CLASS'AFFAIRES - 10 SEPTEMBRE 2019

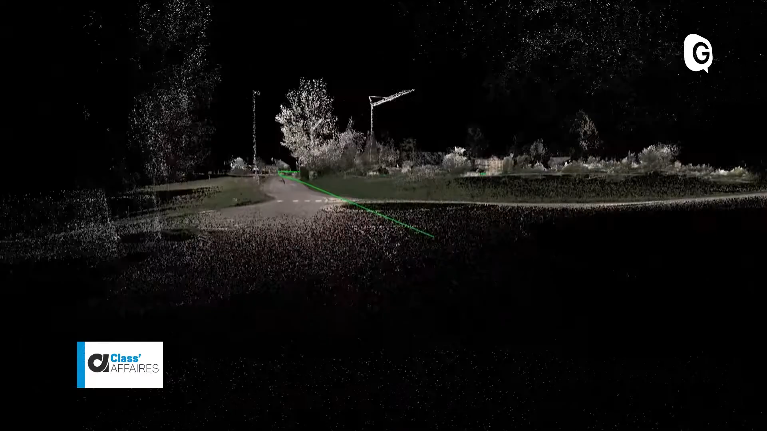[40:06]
Cette ligne verte détermine sa trajectoire. C'est ainsi que le nuage de points et les photos peuvent être générées.